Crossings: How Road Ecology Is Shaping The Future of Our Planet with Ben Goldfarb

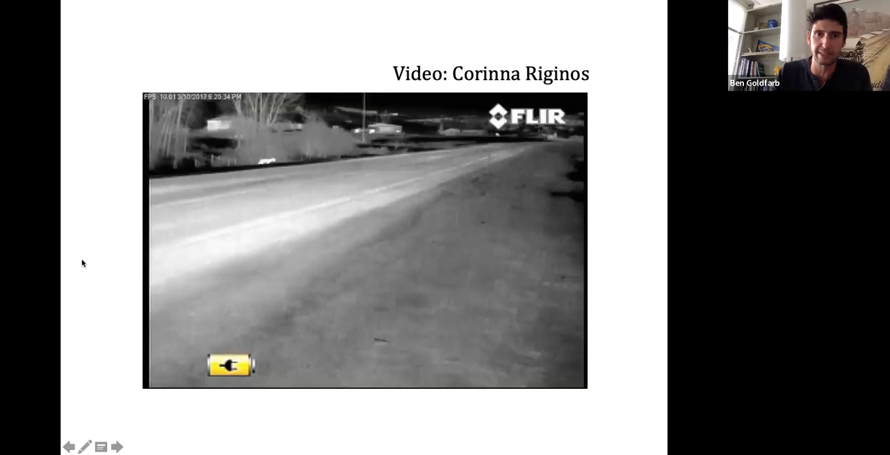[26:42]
This is a quiet two-lane highway in rural Wyoming that is nonetheless too trafficked to permit animals to move freely across the landscape. And in fact, road ecologists have written that roads with more than 10,000 vehicles per day should be considered absolute barriers to wildlife.
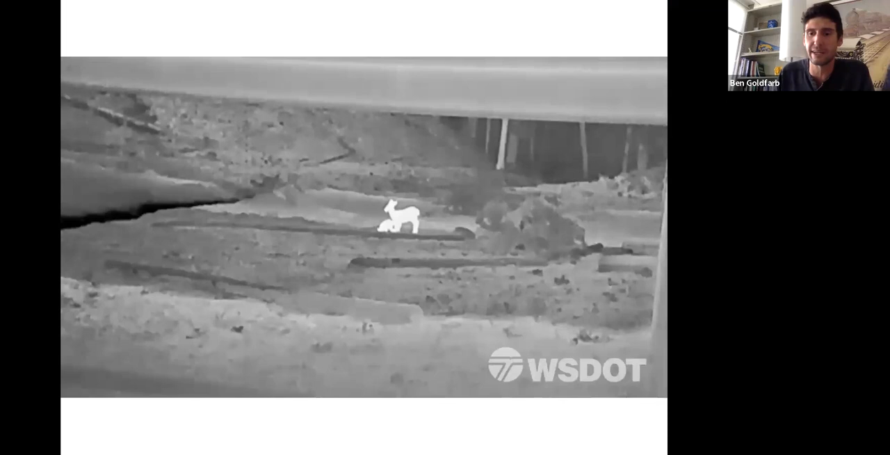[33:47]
This is a series of videos from Snoqualmie Pass on I-90 near Seattle,